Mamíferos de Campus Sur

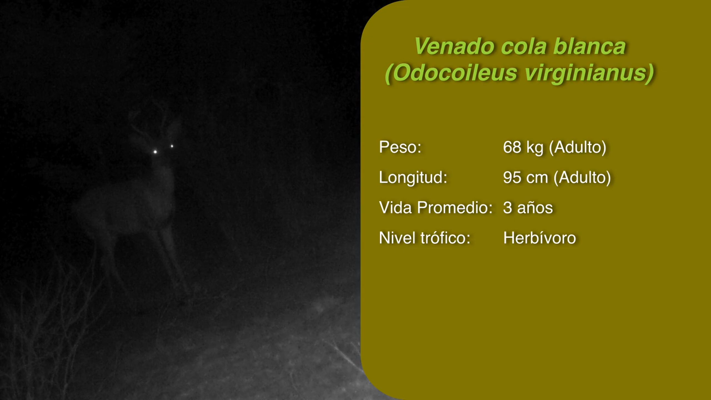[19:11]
Y, pues, es herbívoro, es rumiante y se puede alimentar de hojas, frutos, vallas, incluso de hongos. Pero, bueno, es importante destacar que este animal es de hábitos crepusculares, entonces fue bastante complicado poder encontrarlo y más que nada lo encontramos en las cámaras.